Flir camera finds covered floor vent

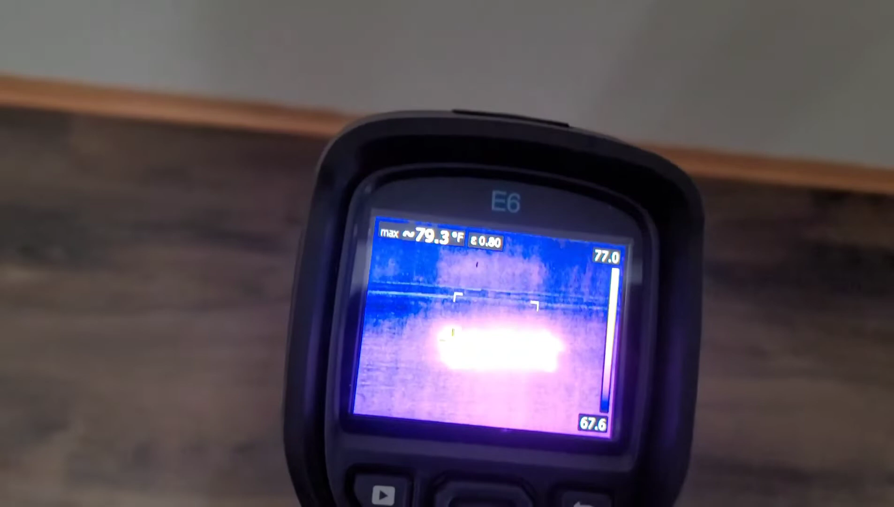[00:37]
On screen: max 79.3°F
able to see where that vent is so I don't have a tripod or